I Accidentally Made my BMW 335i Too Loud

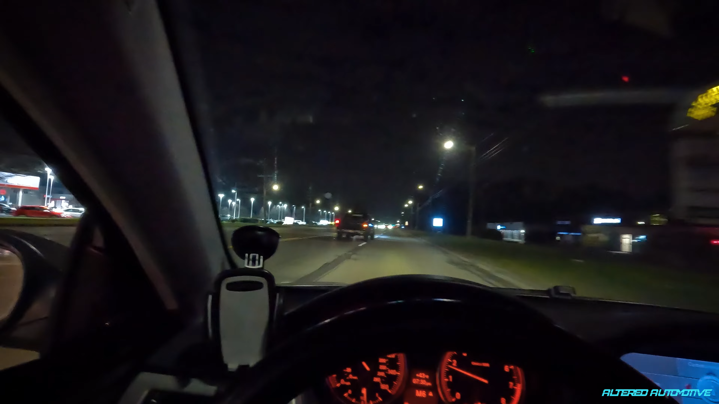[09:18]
dude i can't they got a burnt out tail light and everything oh my god i'm pretty sure there's a cop behind me
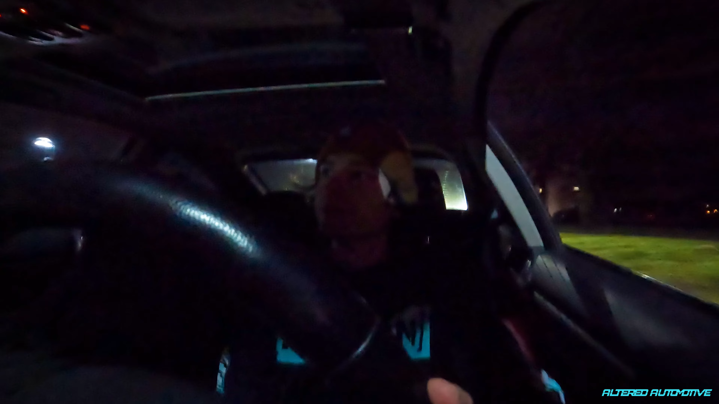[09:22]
why does he have to follow me bro i'm literally going to get pulled over day one with the exhaust yeah
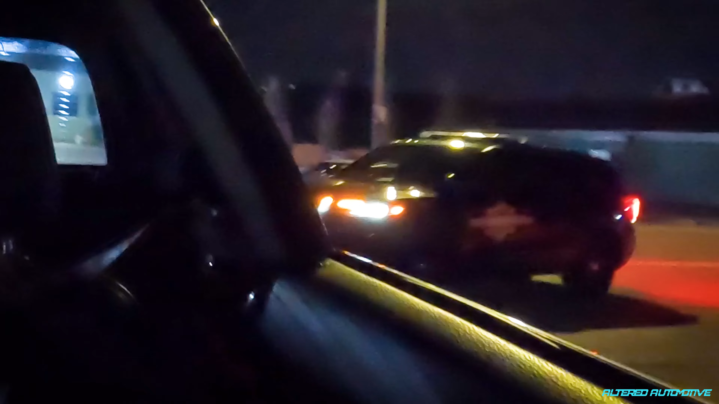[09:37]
just trying to cut him off here